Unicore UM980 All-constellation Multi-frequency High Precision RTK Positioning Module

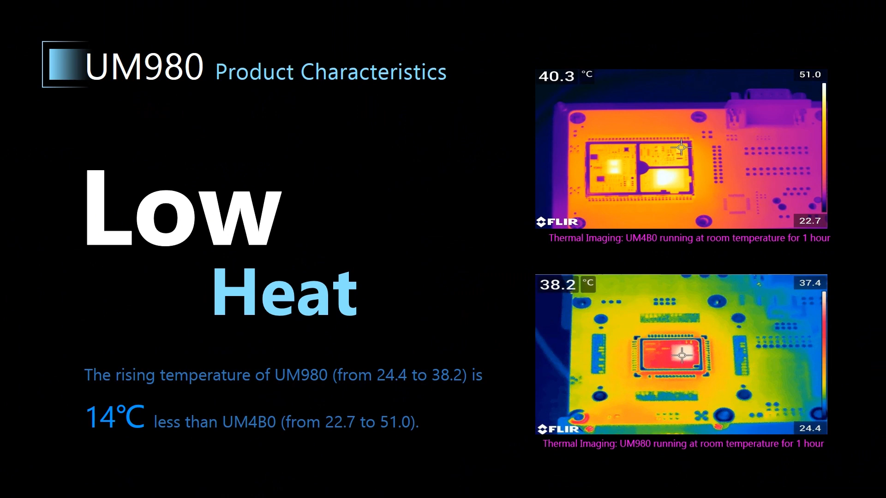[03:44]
and that of UM980 is only 38.2 degrees Celsius, and that of UM980 is only 38.2 degrees Celsius. So UM980 generates less heat, and its rising temperature is about 14 degrees less than UM4B0. Next, let's have a look at the jamming detection function.